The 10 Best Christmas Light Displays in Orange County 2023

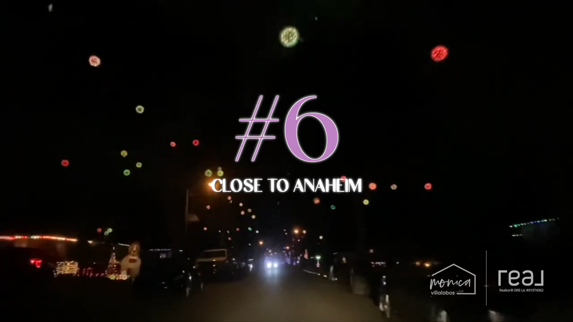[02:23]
next is pretty close to anaheim and it's in fullerton and it is the famous sparkle ball street so it's